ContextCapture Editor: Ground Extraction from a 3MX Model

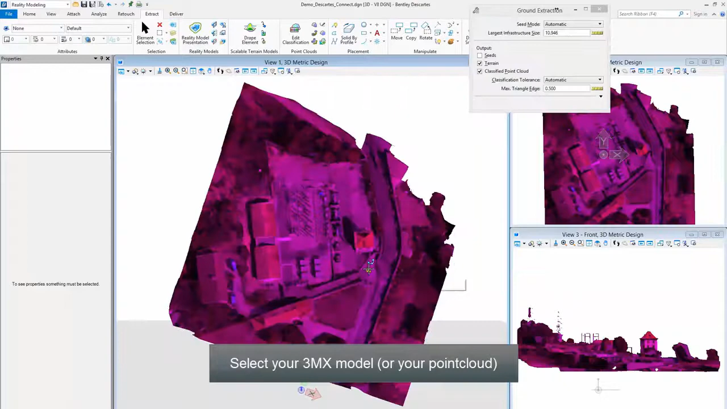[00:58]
Define the Output Names and Location
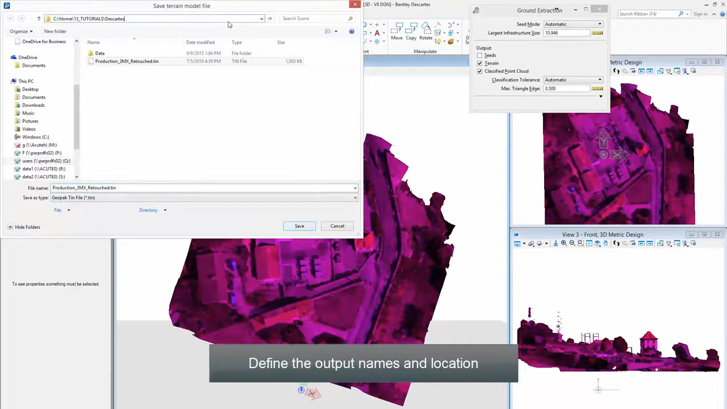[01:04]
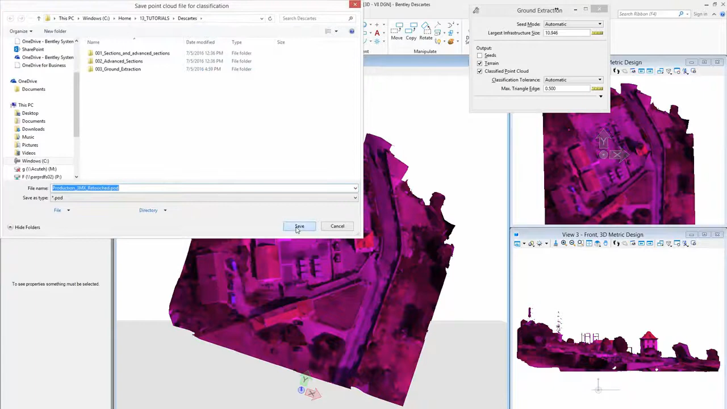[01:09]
Let the Automatic Extraction Run
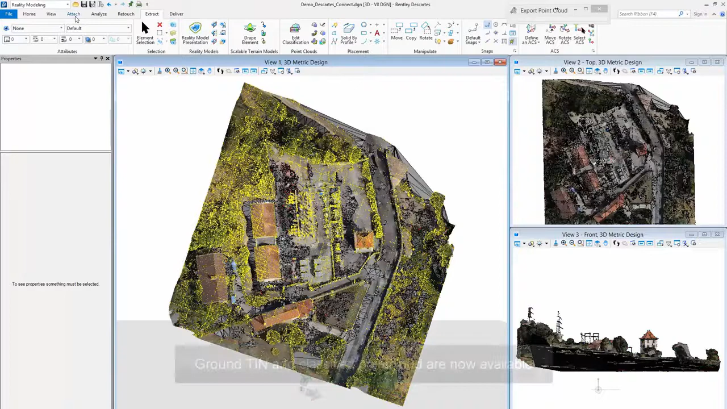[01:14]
Ground, TIN, and Classified Point Cloud are now available Arrange these elements through their dedicated manager
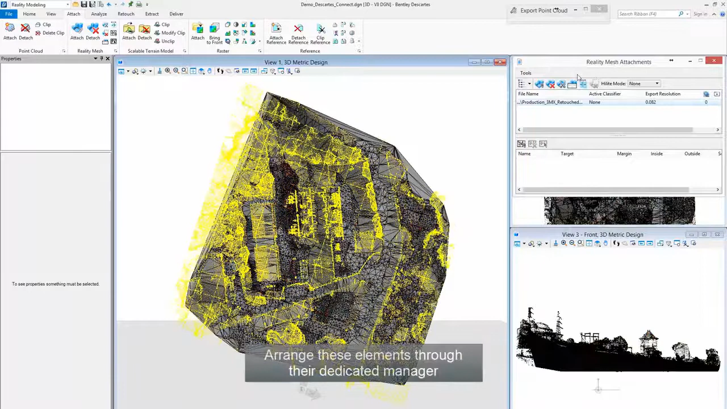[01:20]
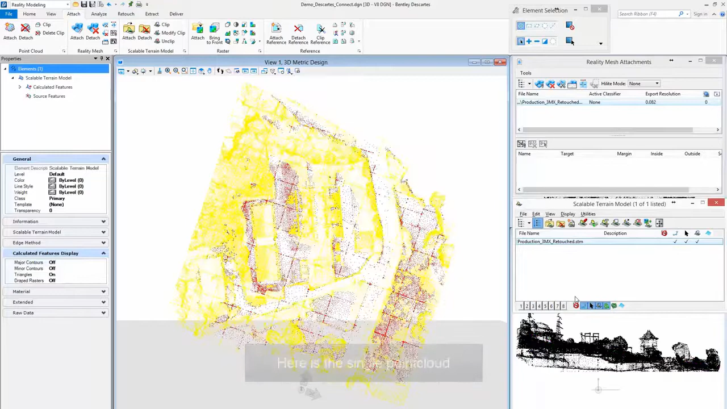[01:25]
Here is the single point cloud
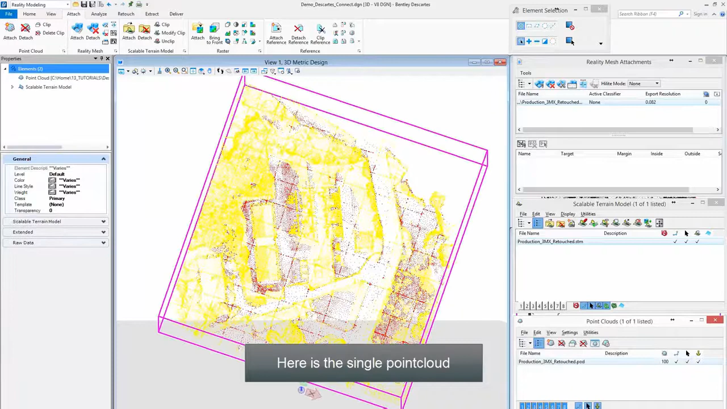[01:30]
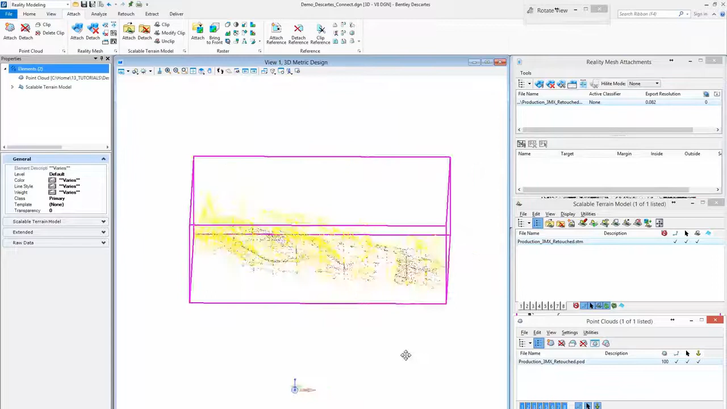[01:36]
Modify Display Style on your wish
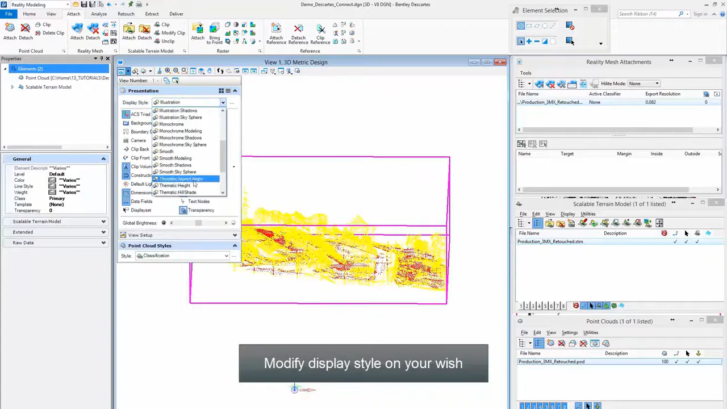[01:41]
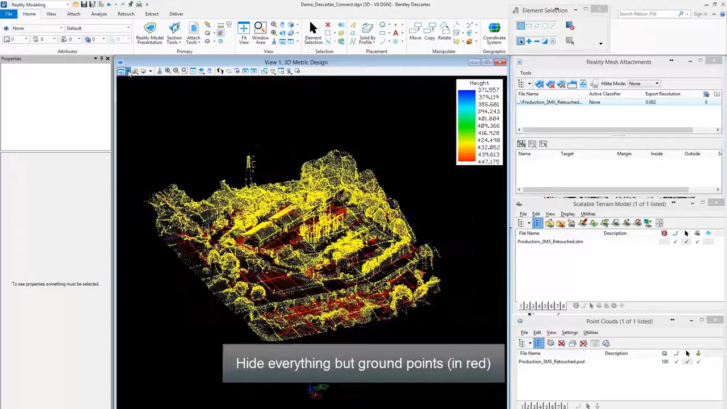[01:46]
Hide everything but ground points
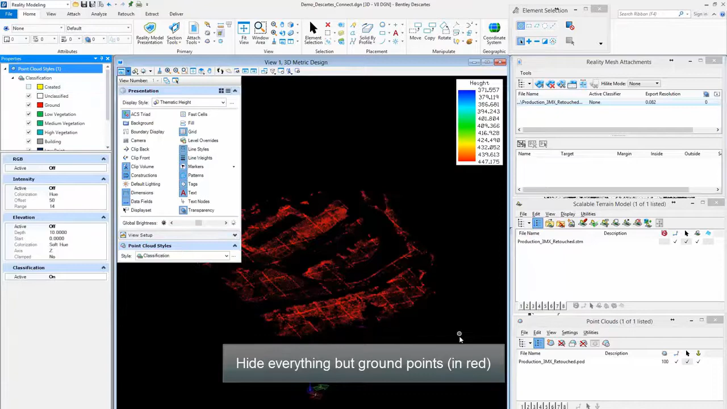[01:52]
Choose to export only the ground points to use them in a third-party operation or software
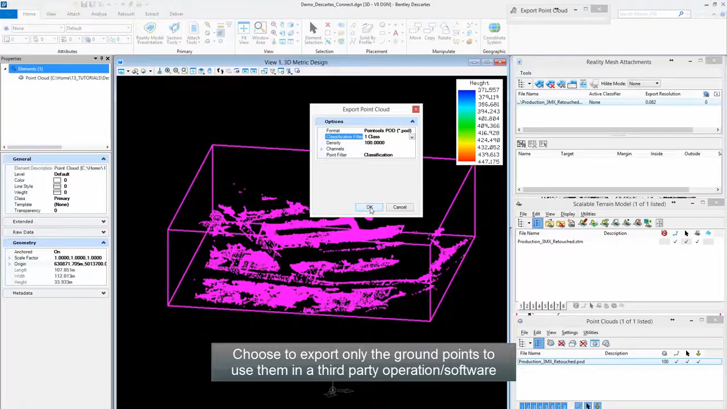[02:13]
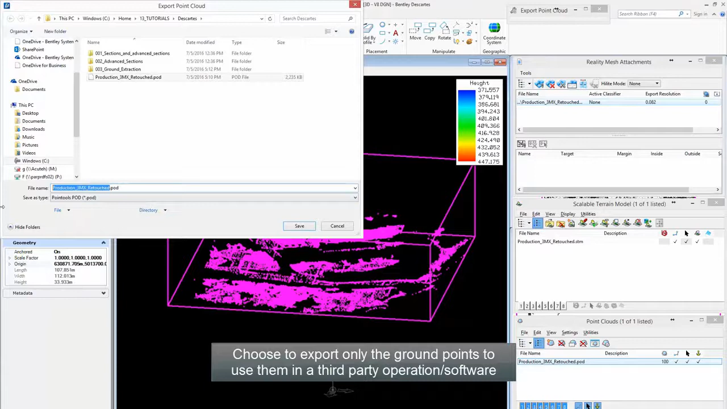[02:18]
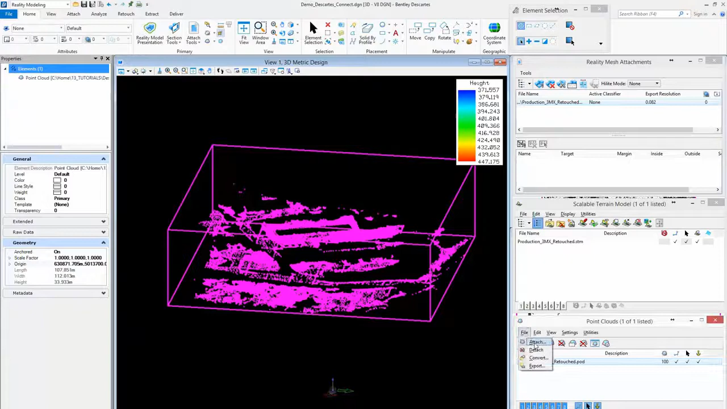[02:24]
The attached point cloud can be used in a third-party operation which contains only ground points
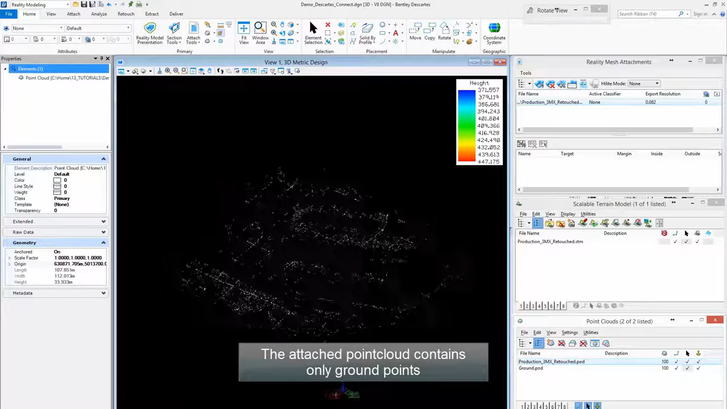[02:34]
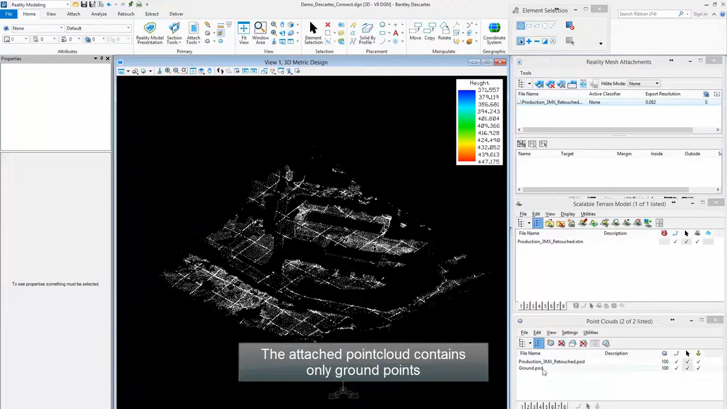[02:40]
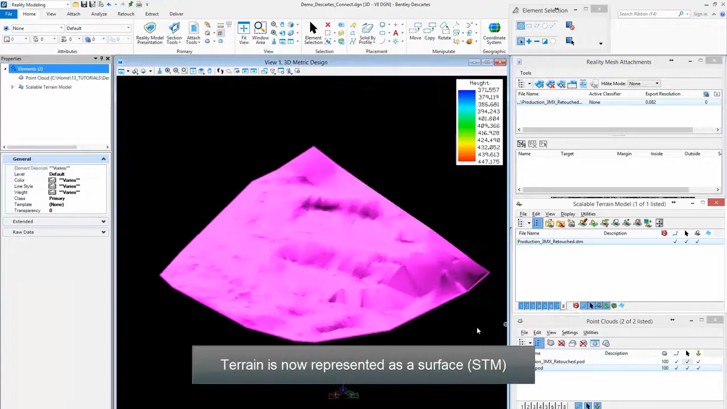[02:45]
Terrain is now represented as a surface You can display contours